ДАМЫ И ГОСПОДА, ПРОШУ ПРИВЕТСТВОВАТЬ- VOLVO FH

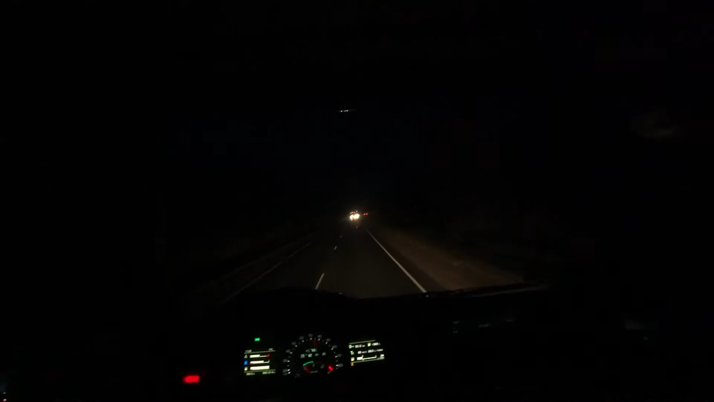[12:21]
Темень Сейчас я вам продемонстрирую Режимчик прикольный Вот этот Режим Ну как бы такой Постоянный можно так сказать Все везде подсвечивается Вот так вот это все выглядит Также есть еще и режим Ночной Ночного вождения Можно его включить Ну я его так называю Режим ночного вождения Может он как то и По другому называется Вот сейчас